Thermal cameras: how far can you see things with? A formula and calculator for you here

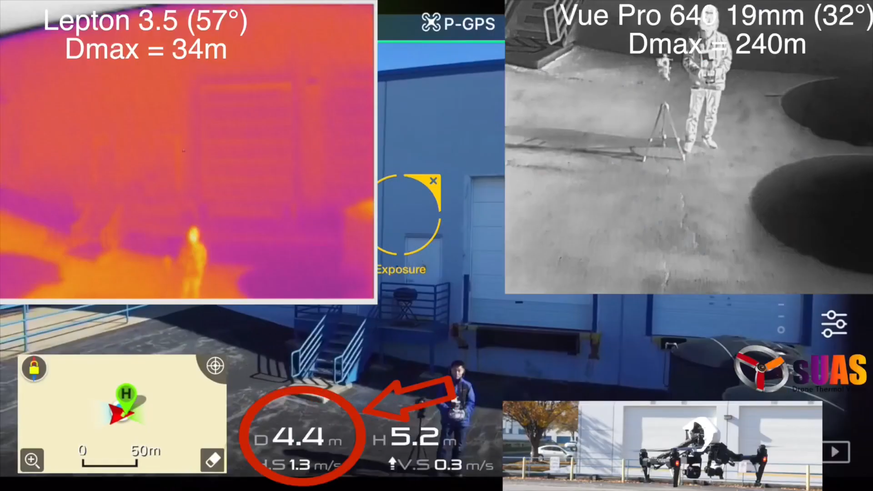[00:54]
And here we are outdoor testing out our theory.
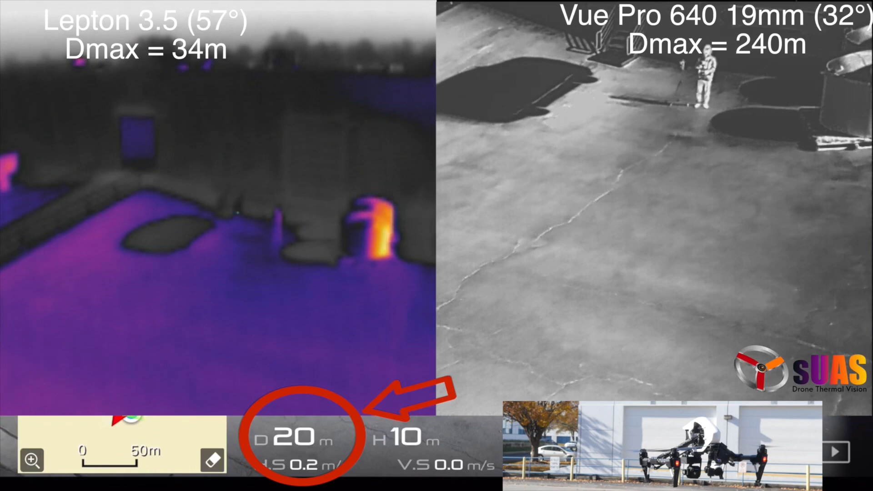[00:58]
Everything is just an approximation and it depends on situations, of course.
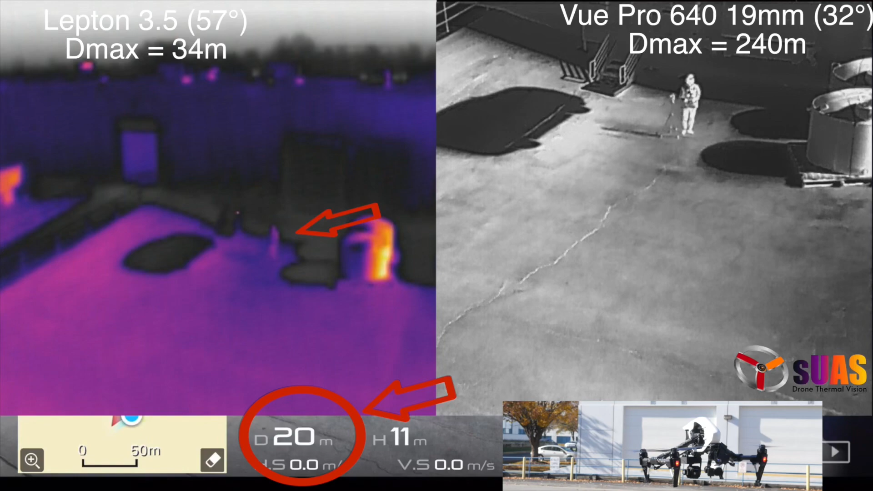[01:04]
But we want to, we hope to provide you with a real sense of what's going on.
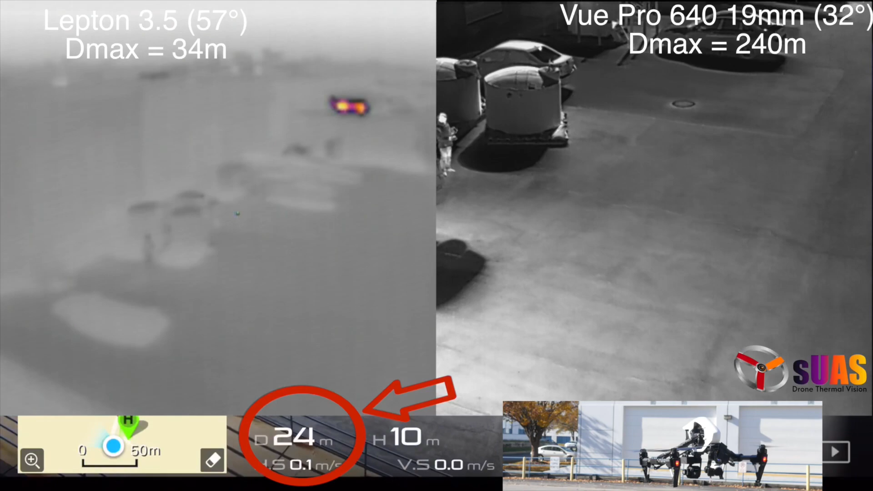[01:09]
And a D-Max calculated using the formula for a Lepton is about 34 meters.
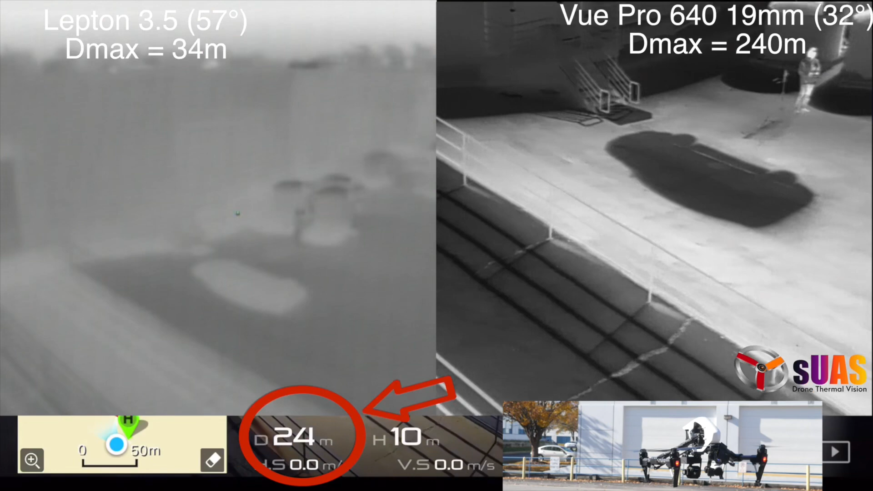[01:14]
And in fact, within 24 meters, you can see a person pretty well on the Lepton side.
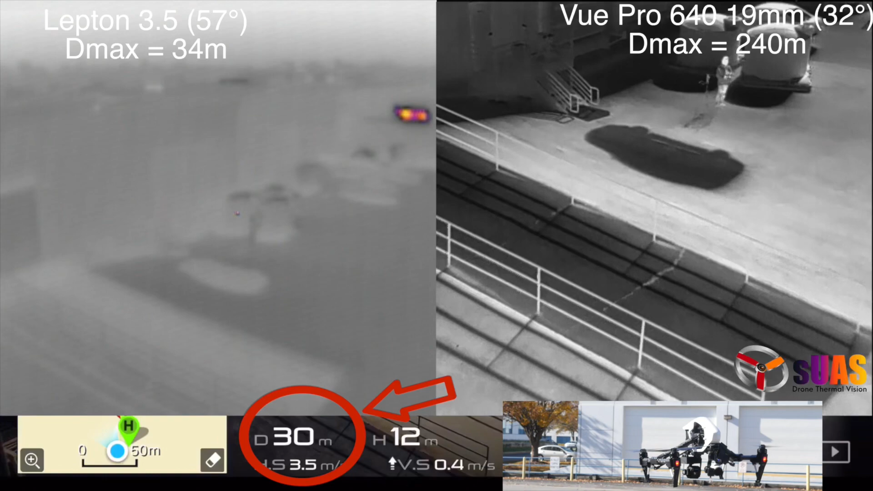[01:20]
But if you go twice at a much distance, you don't see that person anymore.
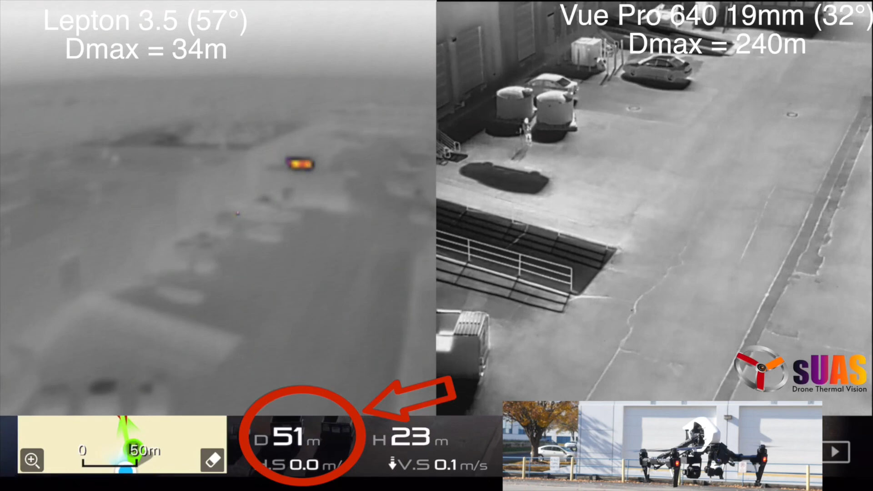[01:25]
But on a Field View Pro, of course, the D-Max is much larger, as you can see well, of course.
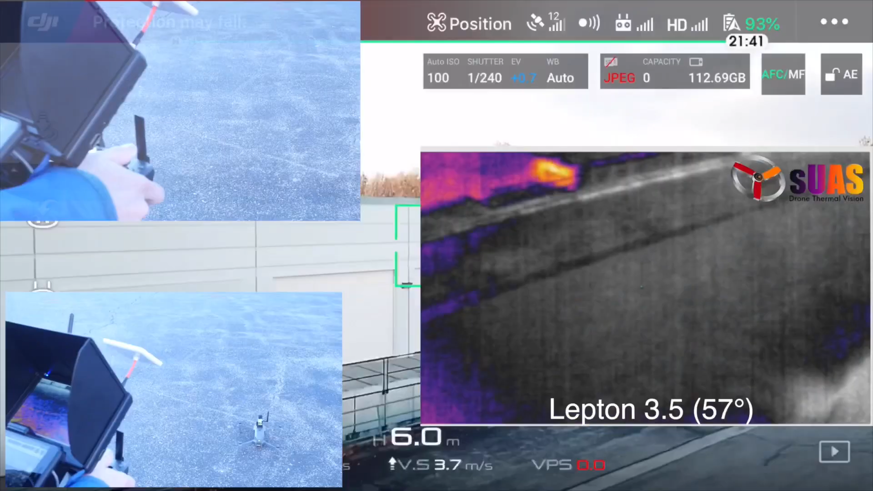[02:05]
And here's some of the outdoor tests for range.
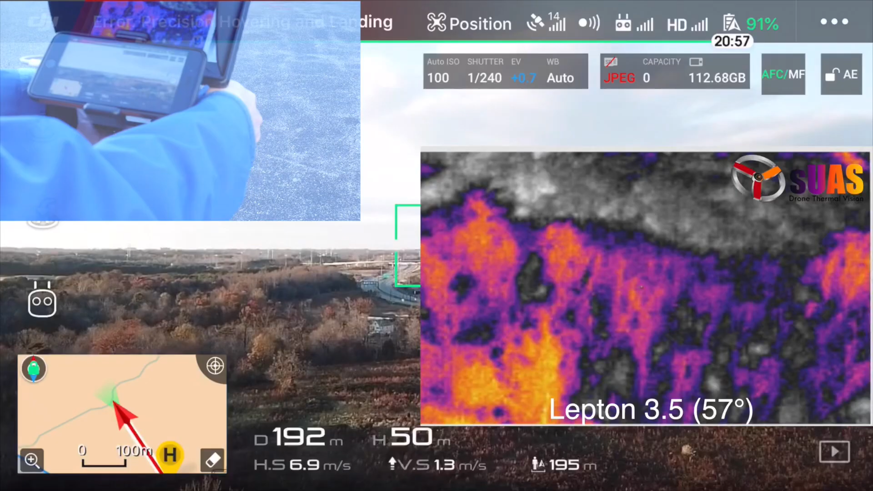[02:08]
You can see we flew it about 400 meters away.
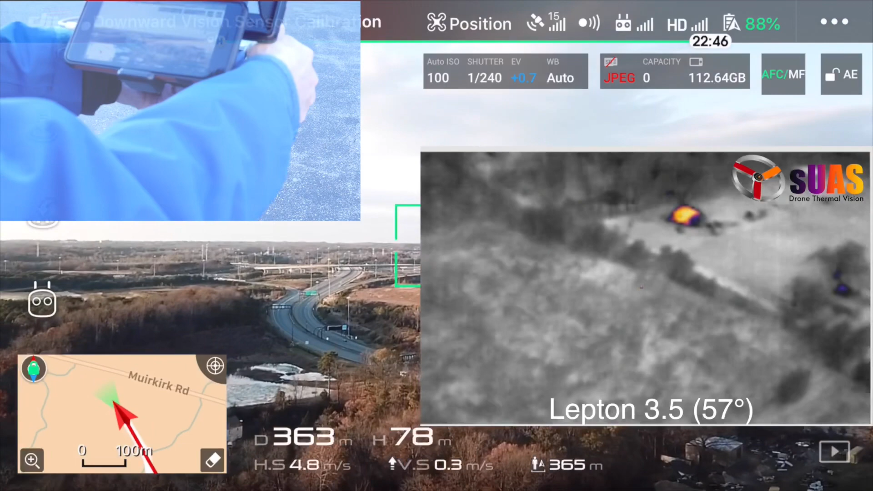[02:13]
But in fact, in theory, in practice, you can fly a little more than that. Maybe twice as much in distance.
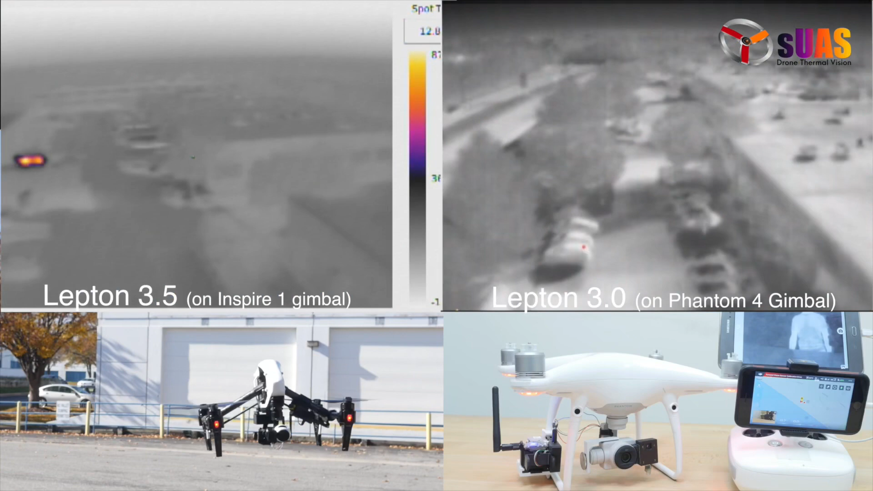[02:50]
So here we're demoing the hacking of the DJI gimbals. We've attached the View Air Lepton next to the gimbals of the Phantom 4 Pro and the Inspire 1. So you can see the footage is much more stable and smoother. And on the Phantom 1, you can attach View Air Lepton next to the gimbal and balance it out with coins like US quarters or 2 euro coins. On the Inspire 1, because of the size and weight of the drone, it allows us to attach the second thermal system,